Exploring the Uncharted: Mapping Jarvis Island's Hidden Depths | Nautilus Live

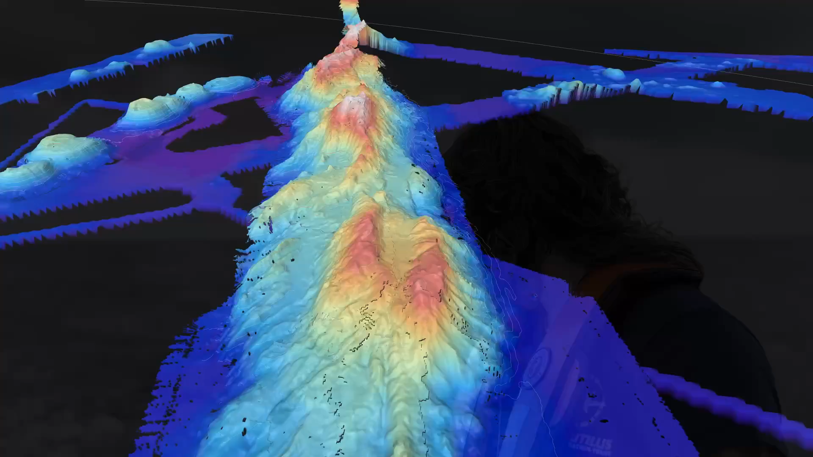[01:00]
Here, we divided our focus area into three survey regions, an arching ridge, a chain of seamounts,
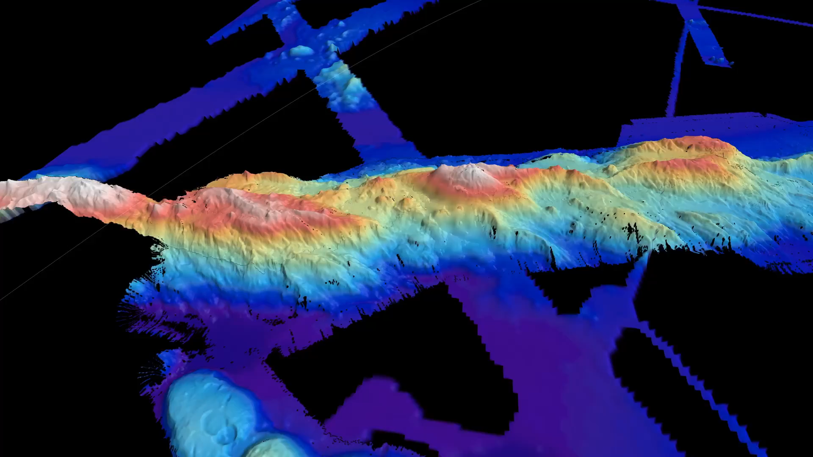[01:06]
and a third region where satellite altimetry data indicates we may find more seamounts that are missing from the current map.
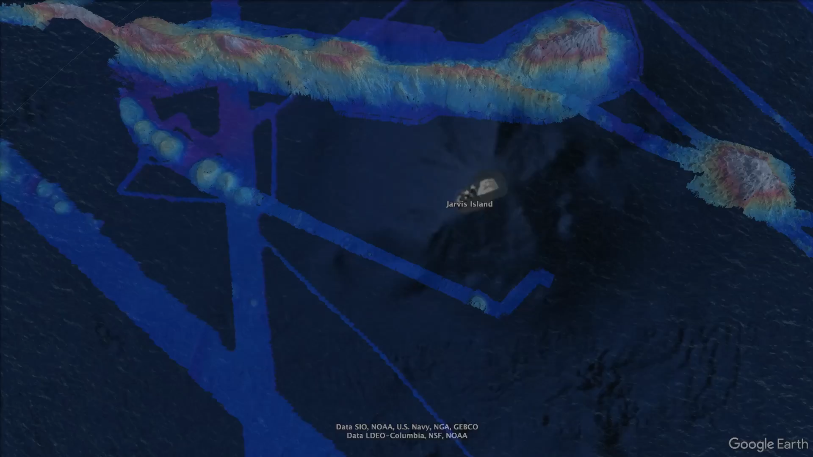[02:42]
This remote region remains one of the most poorly mapped units, and data gaps impact the ability to understand connections from the deepest seafloor to the rich coastal coral reefs.